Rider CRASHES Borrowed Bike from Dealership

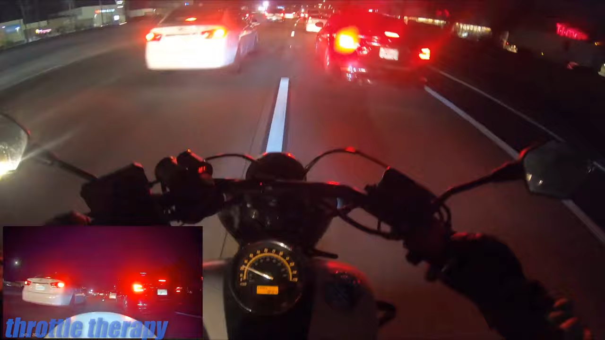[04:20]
this rider was not going fast while lane splitting but sometimes there's just dumb drivers out there so so